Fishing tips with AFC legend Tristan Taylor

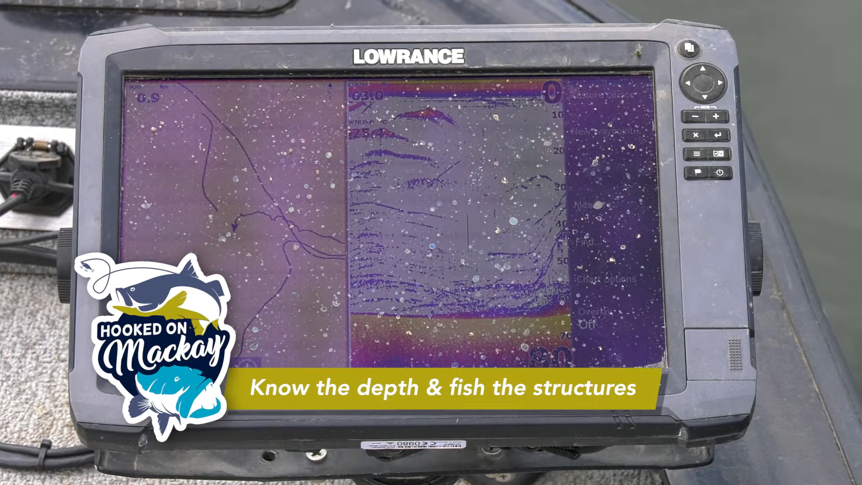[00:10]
we're in 60 foot of water there's plenty of vertical structure to fish so around these big
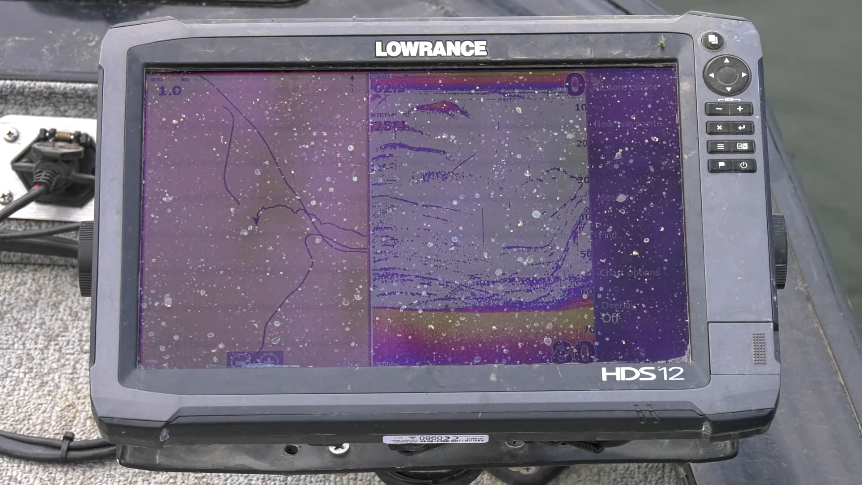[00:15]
trees I'm probably letting it sink to about 15 foot occasionally I'll